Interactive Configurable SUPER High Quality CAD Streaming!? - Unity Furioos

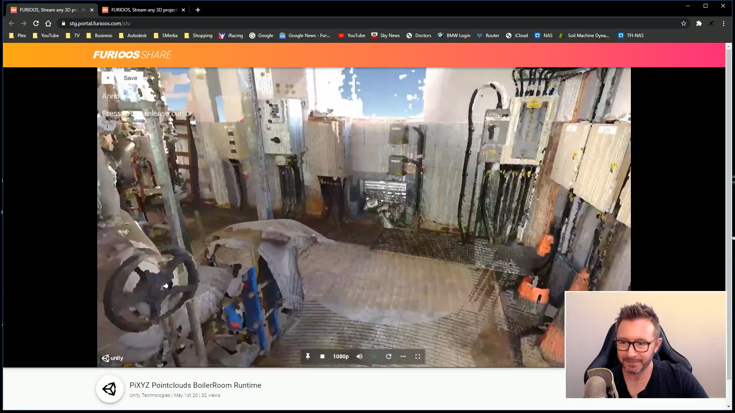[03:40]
If it's all the same to you. But yeah, so this is one use case of the Furious engine. Taking a point cloud scan, building a scene in Unity, and then uploading it into here and streaming it out.